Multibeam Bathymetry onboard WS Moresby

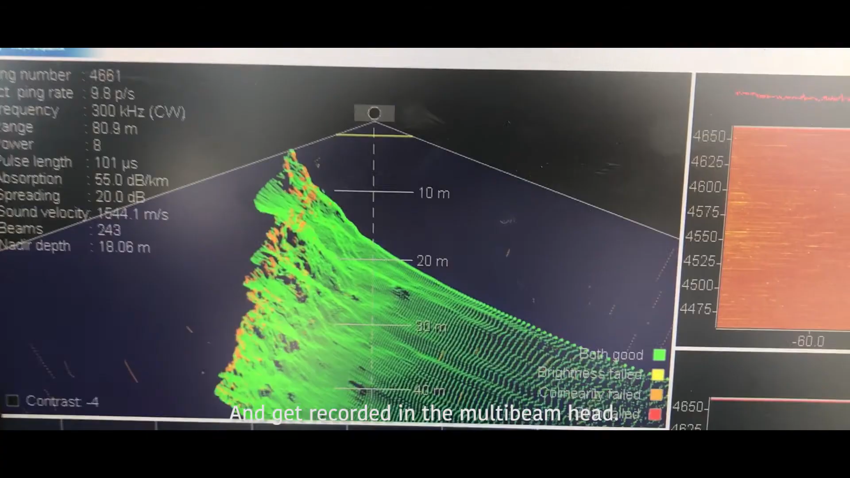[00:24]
On screen: depth 18.06 m
get recorded in the multibeam head.
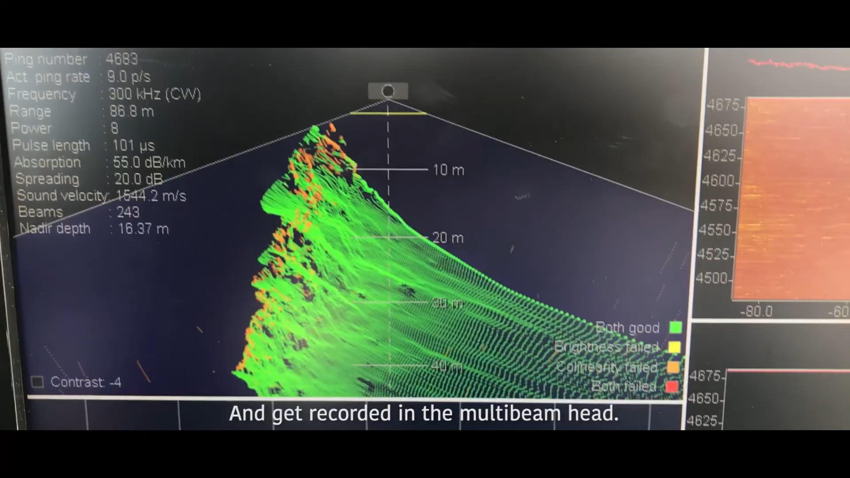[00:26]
On screen: depth 16.37 m
It uses that time to calculate the distance between the multibeam head